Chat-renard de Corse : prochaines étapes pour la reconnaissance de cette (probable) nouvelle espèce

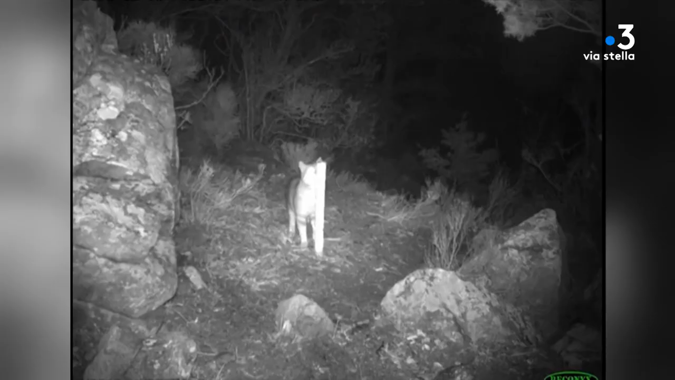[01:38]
Comme d'autres félins, le chat sauvage Corse est très actif la nuit et tôt le matin.